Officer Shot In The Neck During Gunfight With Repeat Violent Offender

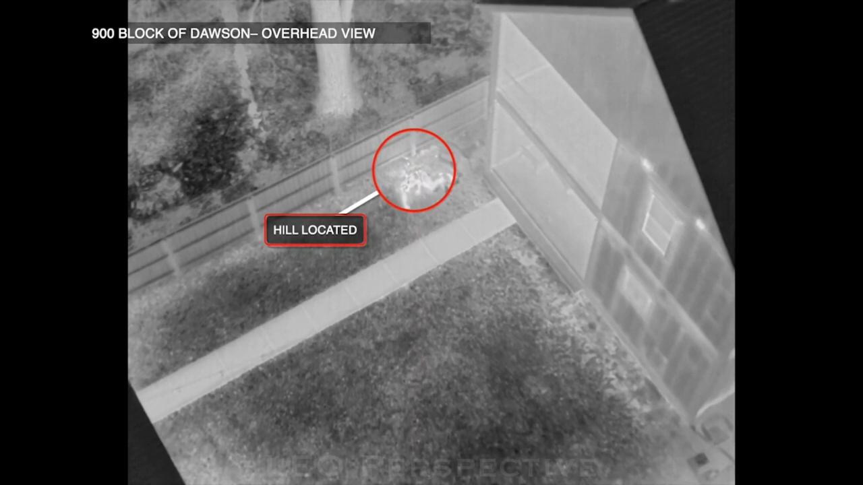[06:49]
IMPD officers and Indiana State Police established a large perimeter to search for Hill.
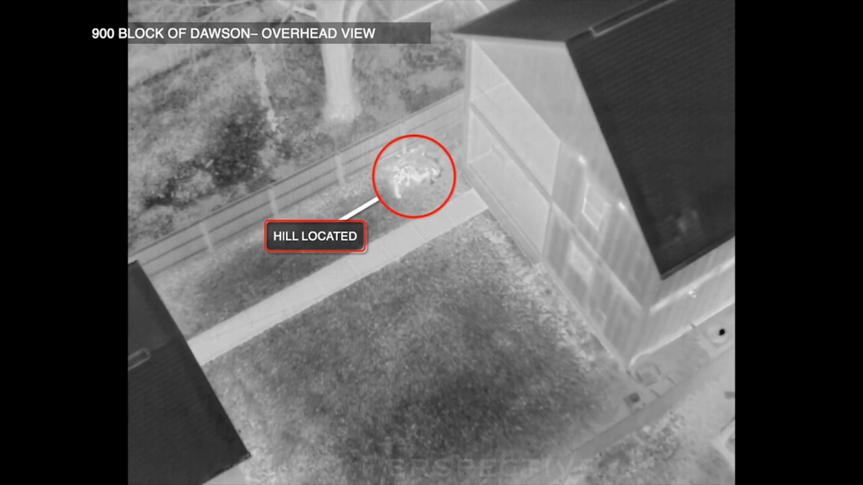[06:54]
With the assistance of multiple residents and a drone, IMPD SWAT officers located Hill shortly after 11 p.m.
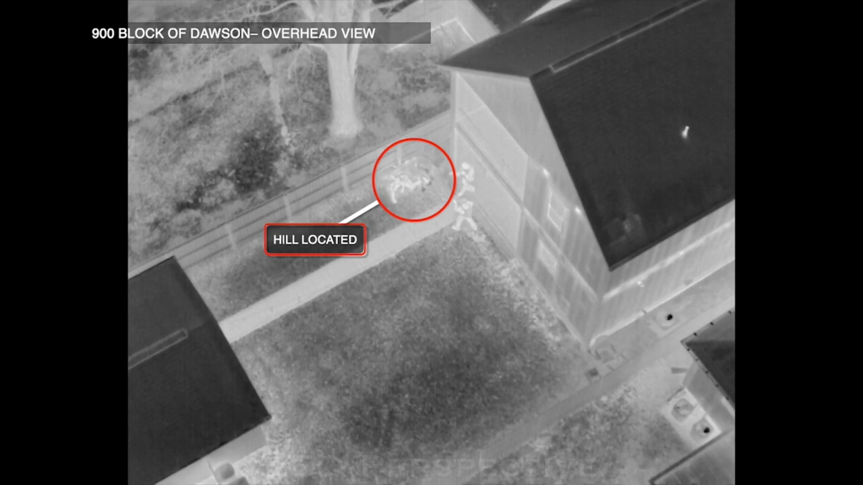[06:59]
in the area of 900 Dawson Street.
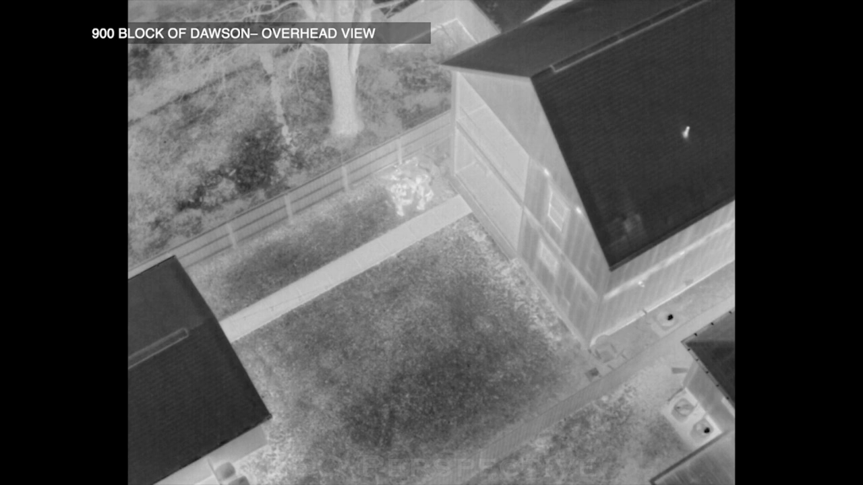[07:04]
Medics with the SWAT team and tactical EMS provided Hill medical aid. He is expected to survive his injuries.